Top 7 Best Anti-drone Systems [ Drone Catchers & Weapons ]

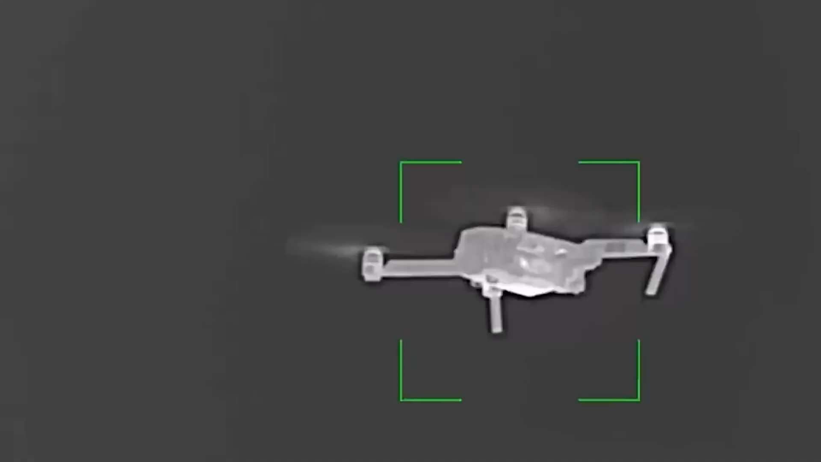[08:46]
the drone and neutralizing it so that no remote action, including detonation, can take place.